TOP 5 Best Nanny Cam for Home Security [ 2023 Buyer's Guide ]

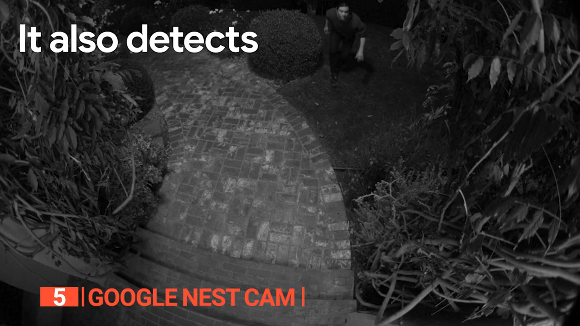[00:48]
animals, and vehicles, ensuring you receive immediate and precise notifications through the Google Home app.
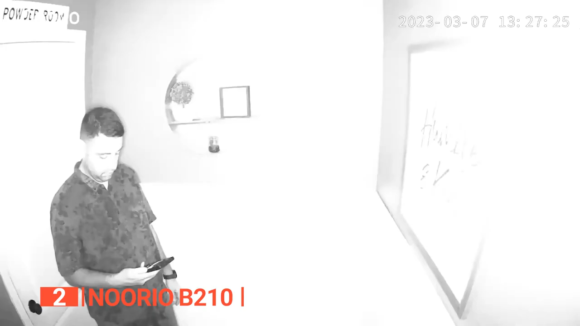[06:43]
This not only deters unwelcome visitors, but also ensures that every detail is vividly visible in bright, true-to-life colors.